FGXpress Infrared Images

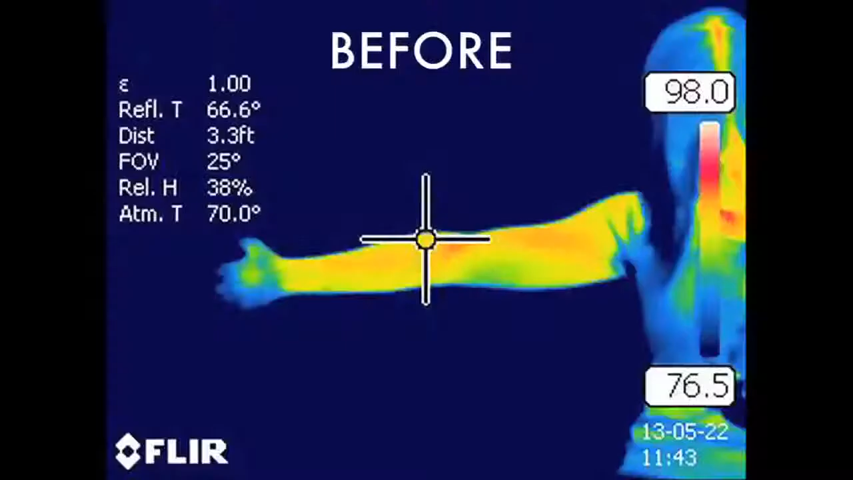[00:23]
You'll see a series of images of before and after application of a power strip to the human body.
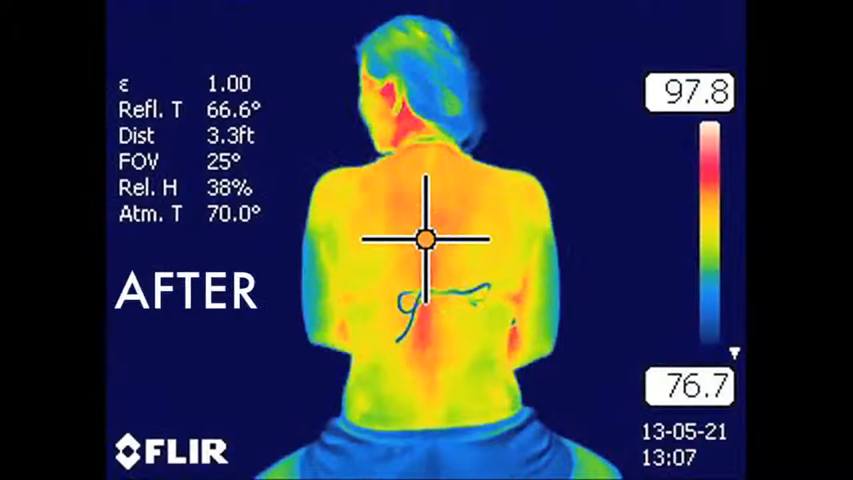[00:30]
What you should observe is something very interesting. Before the power strip you'll see images of an arm or a leg,
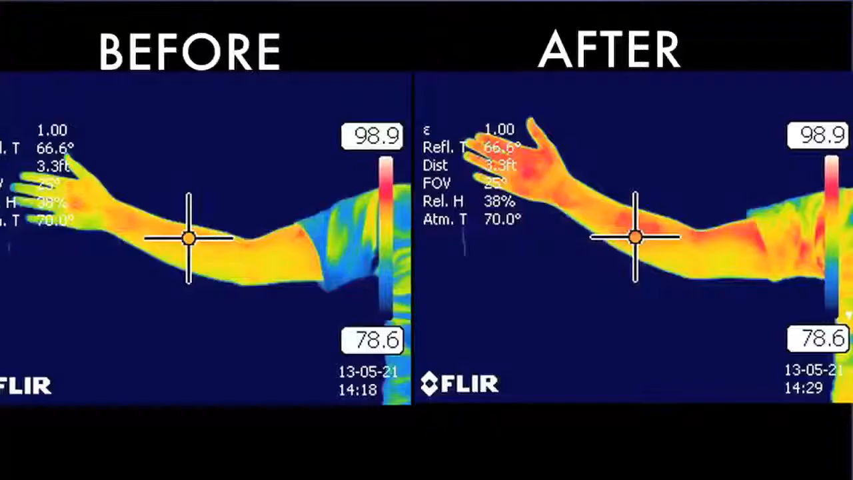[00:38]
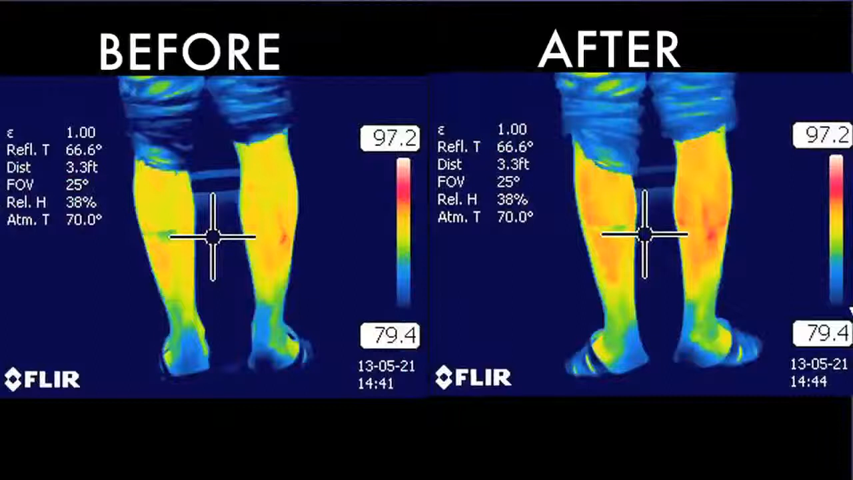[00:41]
perhaps a back, there's even an image on the face. If you look at the image beforehand you'll see that the energy of the image looks diminished, lower.
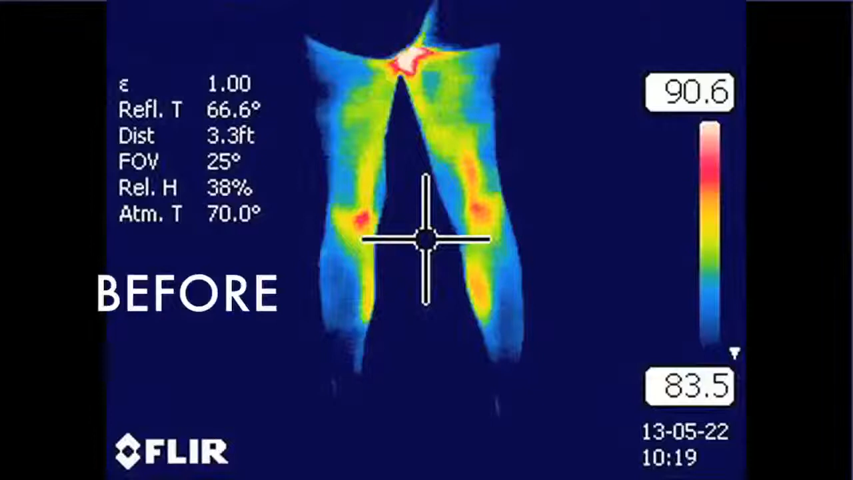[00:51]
But after the power strip is applied,
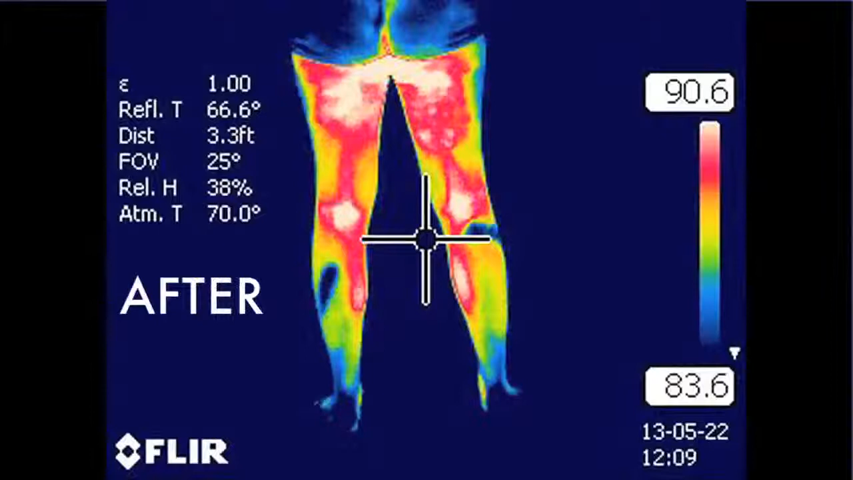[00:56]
it's clear that the energy, the far infrared energy coming off the individual is increased.
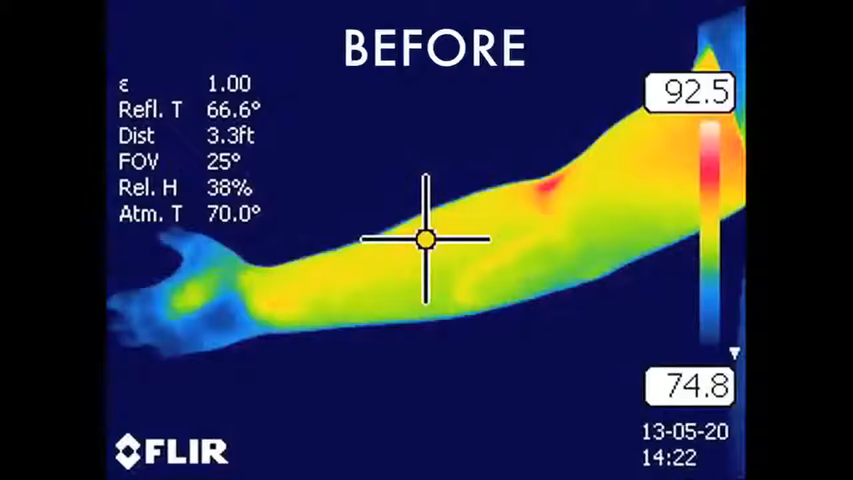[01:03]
You'll see this as a darker red.
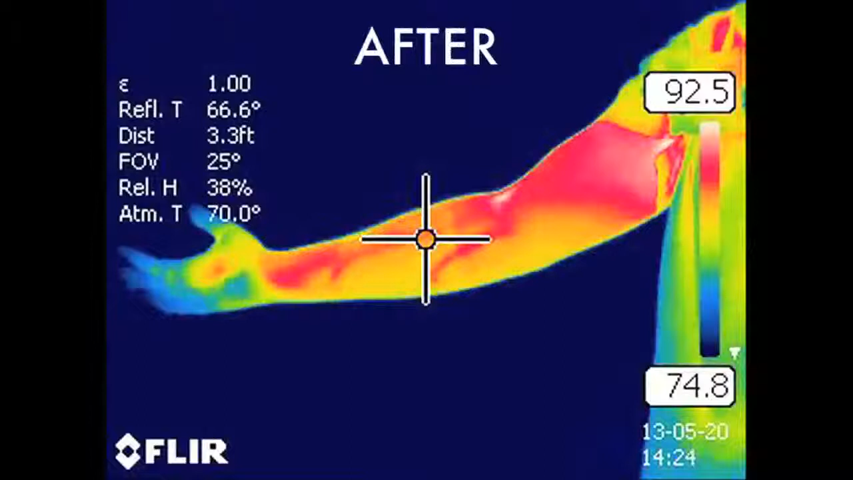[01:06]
This is very important to understand. So you've seen a series of images that clearly demonstrate that there's an increase in the far infrared energy in the tissues of the body.